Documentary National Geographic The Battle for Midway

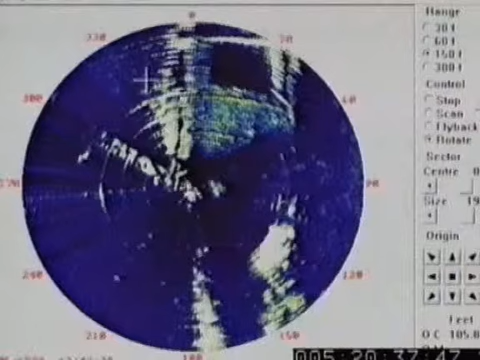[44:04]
And now the sonar on the ATV itself is announcing something big and oddly beautiful dead ahead.